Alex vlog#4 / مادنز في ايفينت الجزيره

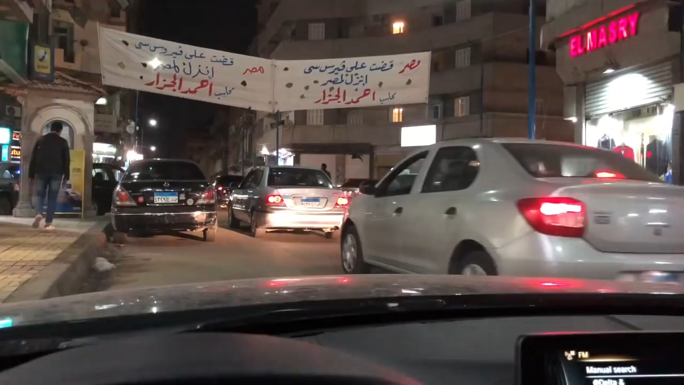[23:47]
كله اتحرك اهو هنتجه وراهم دلوقتي. الحمد لله على السلامه. الحمد لله على السلامه.